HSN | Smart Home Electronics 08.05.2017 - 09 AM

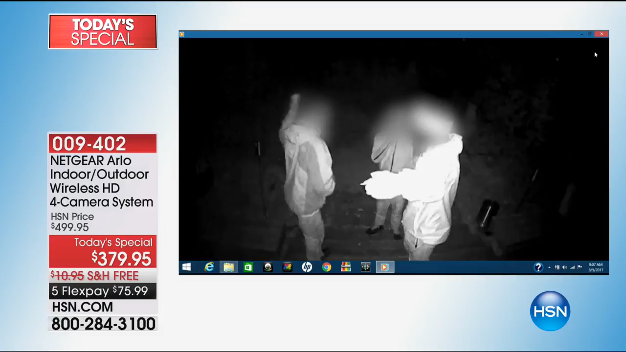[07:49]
These are real videos, real people that Arlo sent us. Look at this. This guy sees the camera. A lot of them see the camera and then they go away.
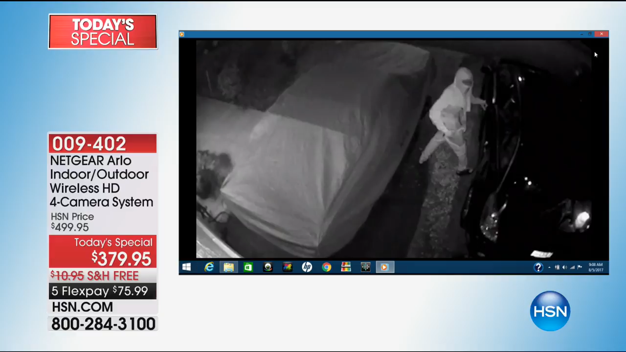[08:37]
So we put it out. By the way, that's night vision.
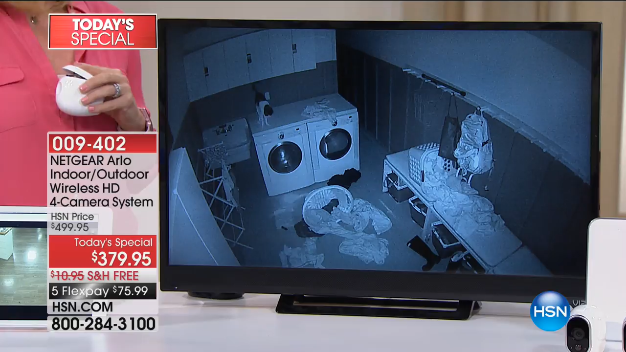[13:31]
This is a cat. It's the cat from you know where. Going crazy. These are the real videos that Arlo sent us. I would 911 that cat in a sec. That's, that guy's ding-dong ditch right there. It's a cat burglar. It's a cat burglar. There's a bear. What is that? Is that a bear? These are raccoons. Raccoons? Wait, can you see the floaty back there? There's actually a raccoon in the floaty. Oh my lord. This guy falls in. So these are kind of the funny, funny videos. That is a bear. When you get the notification, it might be a bear in your front yard. Hey, I would rather, let me tell you something. I'd rather see the bear from the inside my house. Absolutely.
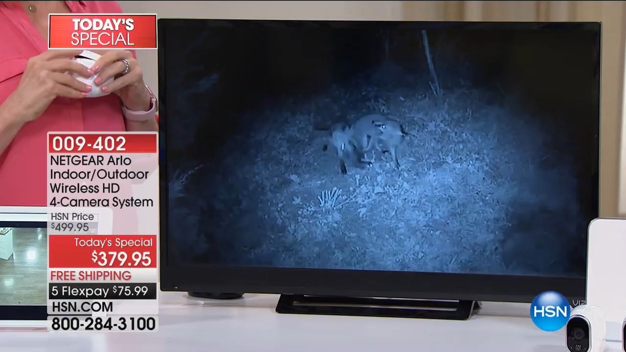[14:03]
Then walk out there and be, oh, somebody's out there. Let me go check. And then a giant freaking bear's out there. Right. Or some kind of weird, wild animal. You know, I lived, I've lived everywhere. And I've lived places where there's bears, coyotes, all that stuff.
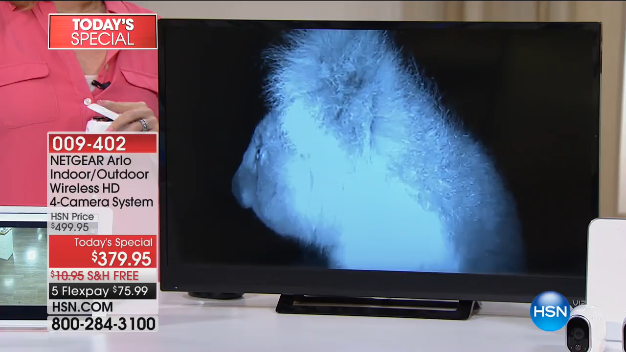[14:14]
And even, hey, listen, even if it's a skunk, I'd like to know before I go out there. Exactly. Because I don't want to live that, you know what, for the next three days of smelling like a skunk. And when you see the black and white, that's the infrared night vision.
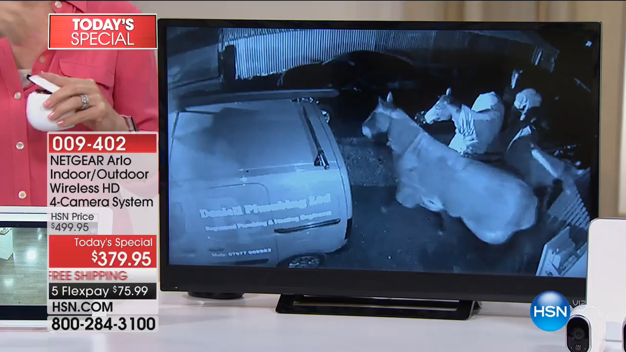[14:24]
This is, right here, I love the horses. What is that, a pony? The horses got out of the barn. The horses are let loose. That must be Kelly Diedring's house. Right.
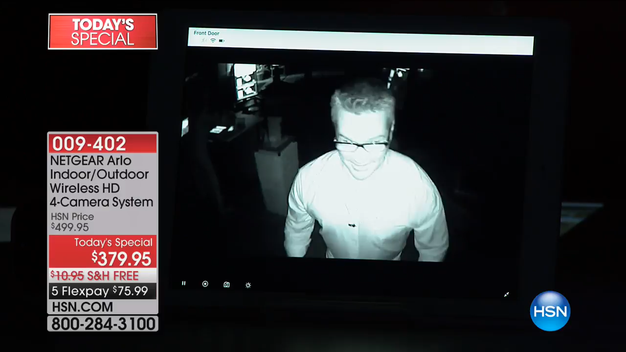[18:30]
Guy's looking around. Now, Guy, get a package, steal the package. I'm going to steal the package. And look at, you can see the hsn.com on the package. Like you can see, look at him right there. So that's how instantly it converts into the crystal clear night vision. Guy, you look bad. But I want you to stay over with the, I'm your worst nightmare. That's terrible though.
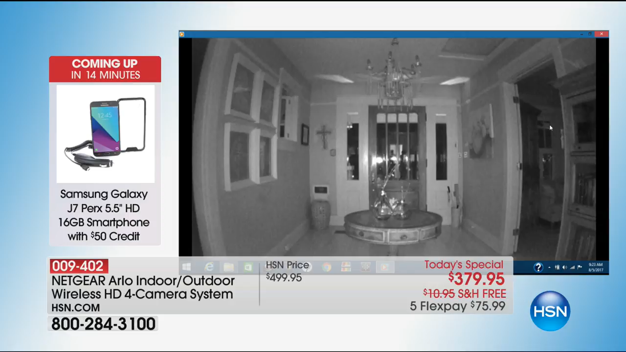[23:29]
Okay. So there's the night vision, but here's my husband. Lights are on. Yeah. It's dark out.
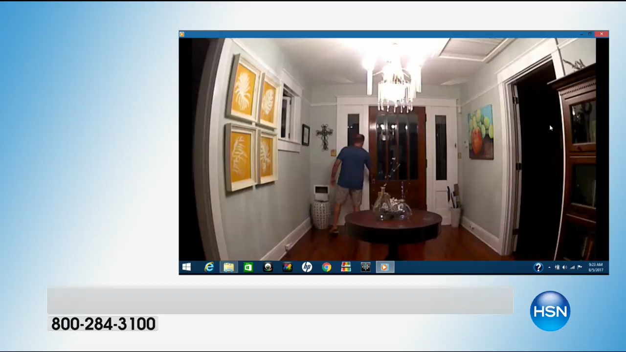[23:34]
It's nighttime. He's locking the door instantly.
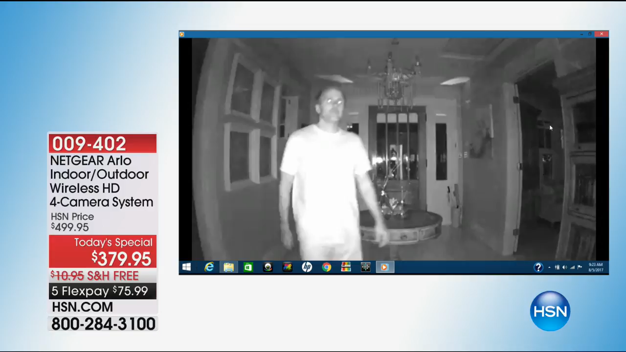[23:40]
The camera automatically clicks into infrared night vision. Cause you would never see him without it ever. No. And it was pitch black in our entryway. And you know, we keep it aiming at our front door. So, and then we have one on the front porch. You guys must sleep pretty good. No, no.